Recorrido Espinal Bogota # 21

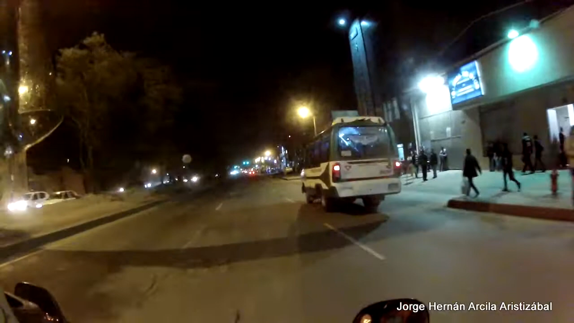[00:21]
136.4 desde El Espinal en el municipio de Soacha, Cundinamarca, en la carrera 14 con calle 18, a la derecha el barrio Villa del Camilo Torres y a la izquierda Bochica.
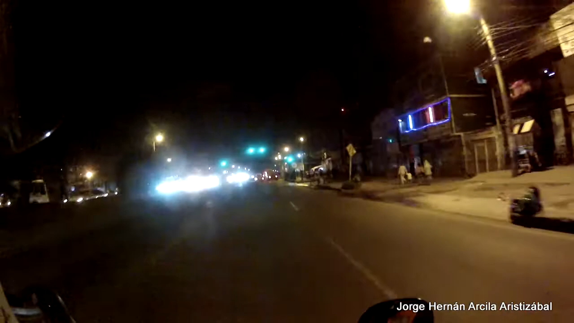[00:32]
El nombre de Soacha se remonta desde la época precolombina del pueblo Huacha, en lengua chipcha, del imperio de los chipchas. Cuenta la leyenda que Sua quiere decir sol y Cha significa varón. Por eso Soacha es reconocida como ciudad del varón. La carrera cuarta toma el nombre de Autopista Sur, que atraviesa de oriente a sur por todo Soacha, convirtiéndose en la autopista Bogotá-Girardot.
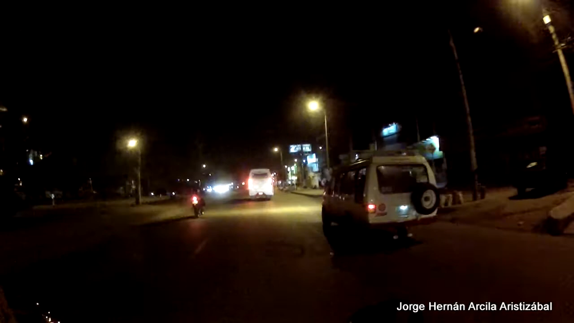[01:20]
Autopista Sur con diagonal 27A, ingreso a un San Andresito.
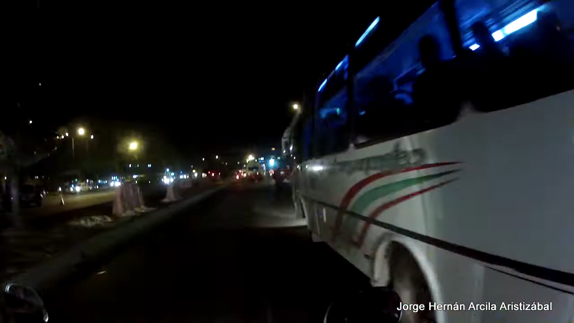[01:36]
Puente peatonal Unisur, ingreso a la derecha por la avenida 30.
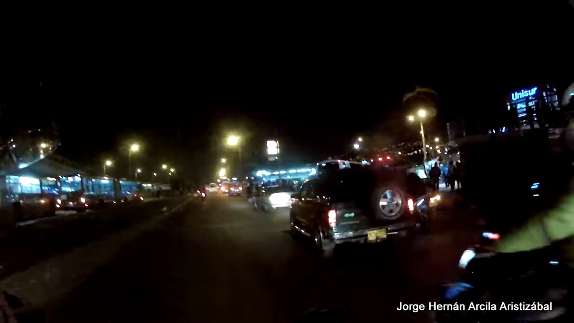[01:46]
Carrera cuarta, autopista sur con calle 30. Estación de Transmilenio San Mateo. Transmilenio a Soacha, barrio El Mirador.
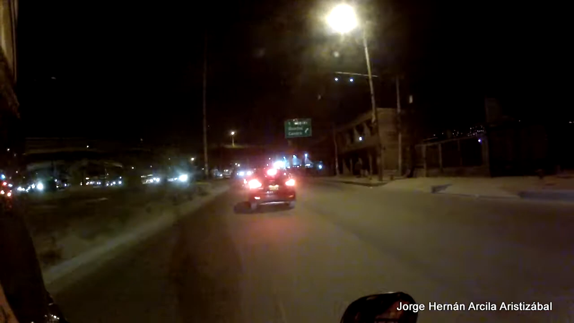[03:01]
Estación de Transmilenio Terreros, Transmilenio a Soacha.
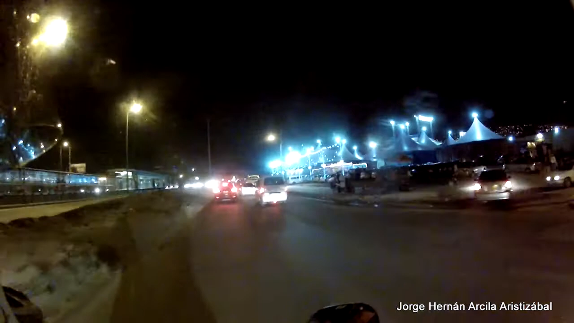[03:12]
Por arriba, avenida Terreros, que cuenta con una longitud de 2.2 kilómetros en dos calzadas de dos carriles cada una,
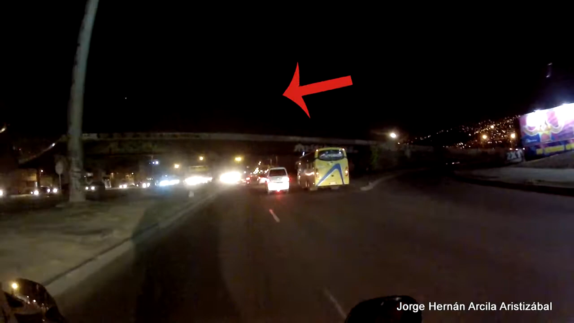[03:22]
glorieta de 96 metros de diámetro, alameda, ciclorruta y alumbrado público de luminarias tipo LED, puente peatonal calle 40.
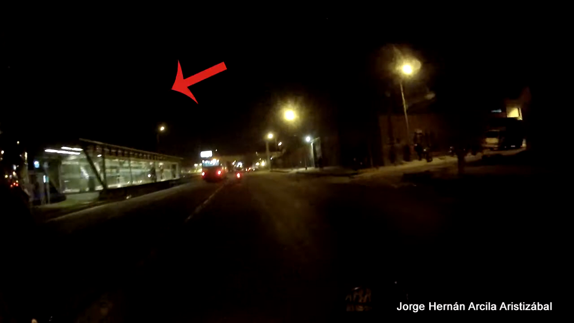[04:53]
Estación de Transmilenio La Despensa, Autopista Sur. puente peatonal La Despensa, que comunica a la carrera 10 y calle 58. Cámara de Comercio de Bogotá, sede Casucá. La Autopista Sur, una vía nacional que divide o parte en dos al casco urbano desde el municipio Cibaté hasta el límite con el distrito capital.
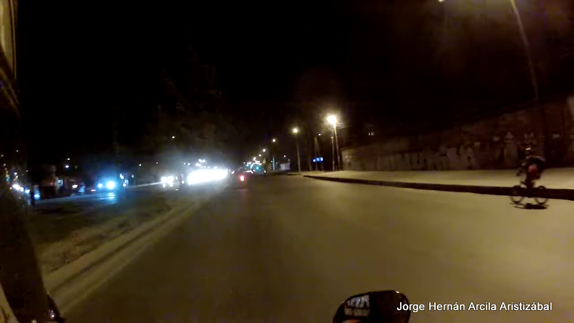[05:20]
Cuenta con una longitud de 8 kilómetros aproximadamente, tiene un perfil promedio de 6 metros de separador, 10 metros de calzada y 6 metros de andén, para un total de corona de 30 metros. Carrera 77G, aquí termina Soacha y empieza Bogotá. Ingresamos a Bogotá, puente peatonal Estación Bosa. Autopista Sur, carrera 77C.
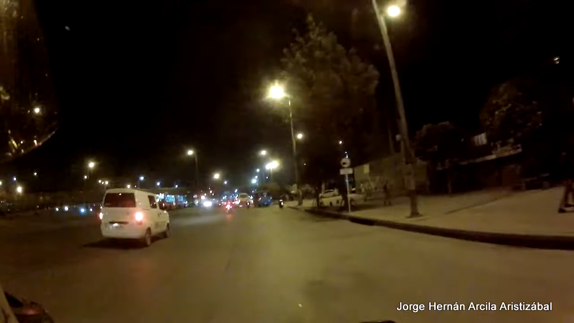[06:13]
Autopista Sur con carrera 76A. Puente peatonal que comunica al CAI La Estación.
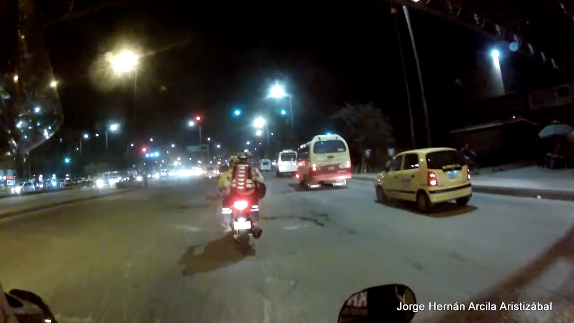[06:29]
Autopista Sur con carrera 76 en el barrio La Estancia.
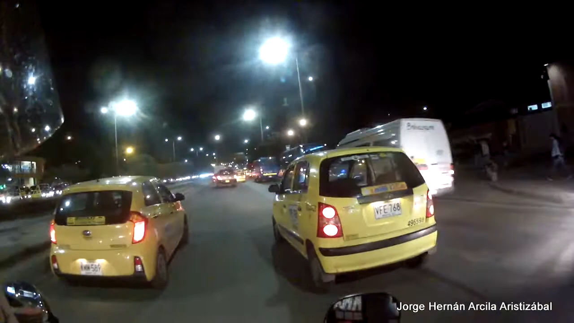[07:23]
Puente peatonal que conduce al Terminal del Sur.
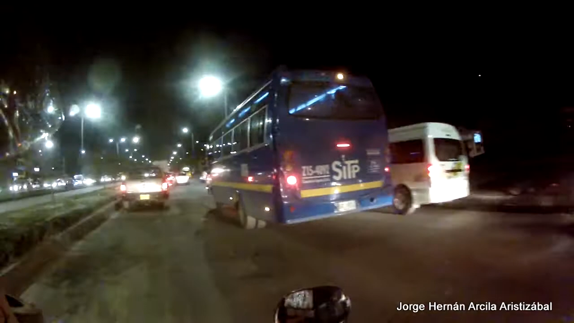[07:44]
Autopista Sur con carrera 75, barrio La Estancia.
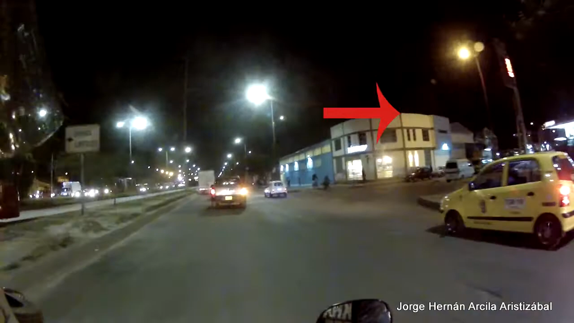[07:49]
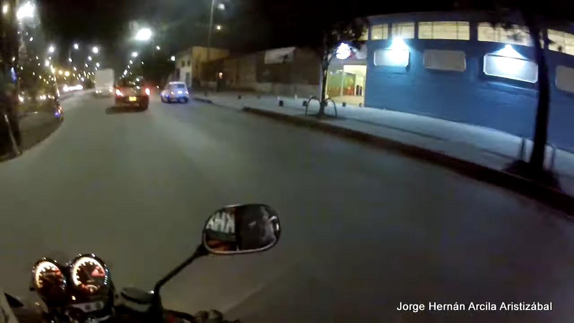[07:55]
Puente peatonal que conduce a la estación Transmilenio Portal del Sur.
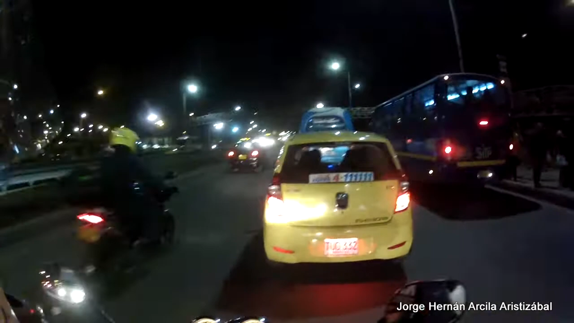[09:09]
Puente peatonal que conduce a la estación Transmilenio Portal del Sur.
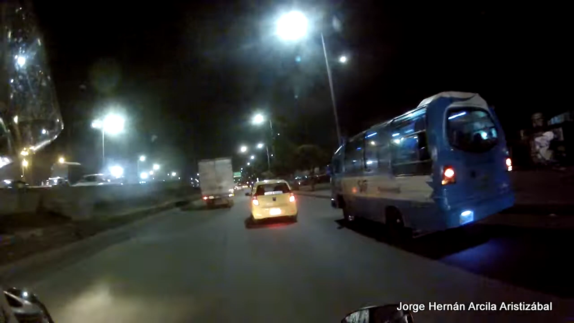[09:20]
Autopista Sur entre las carreras 72 y 71 al kilómetro 142 desde Espinal llegamos a Bogotá.